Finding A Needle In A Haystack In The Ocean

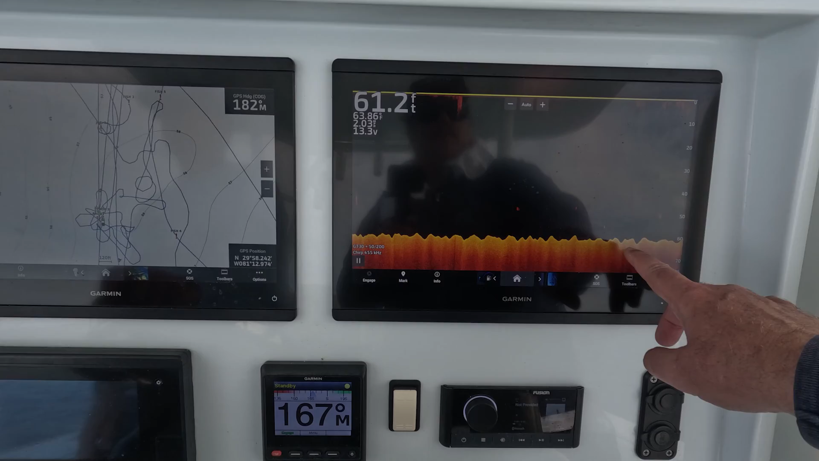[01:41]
On screen: depth 61.2 ft
Yeah, I think it's more contrast than that. And we went back and forth many times, and we had no luck. We didn't see anything that we could even remotely try to identify as a prop. Trying to find a needle in a haystack.
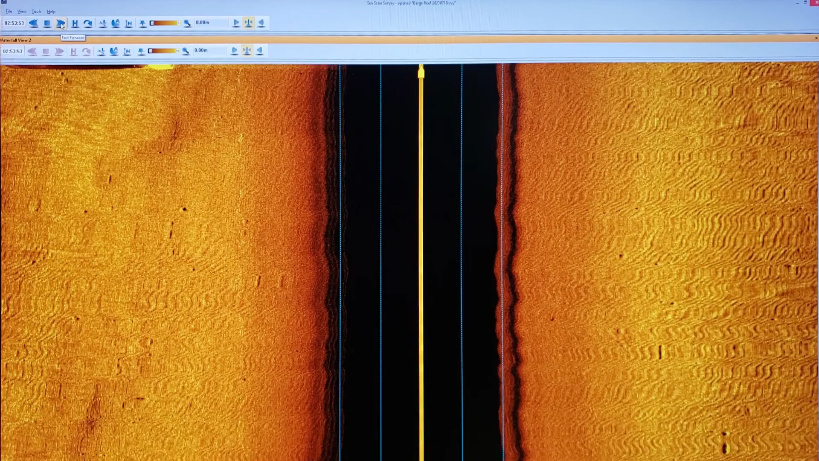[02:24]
And better yet, when we find an obstruction, that obstruction can be selected, and then we can be given the GPS coordinates to that.
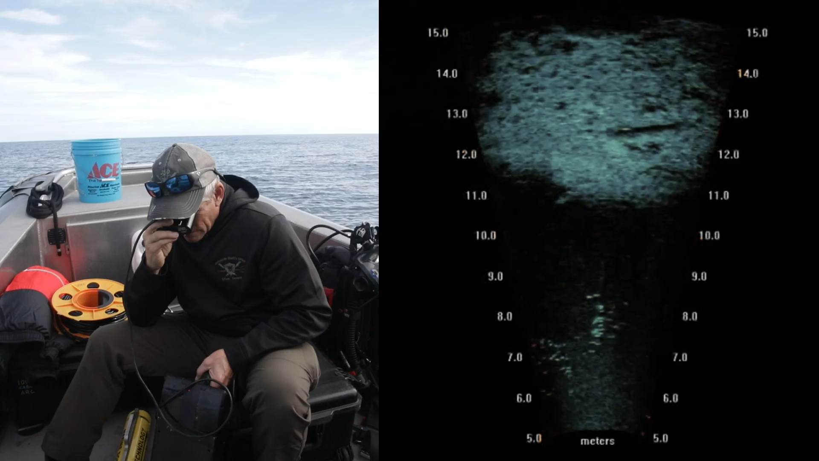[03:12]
So this underwater sonar would allow to see an anomaly underwater. She could see that with the sonar, swam towards it, came up to the surface, and told us that she had located the prop.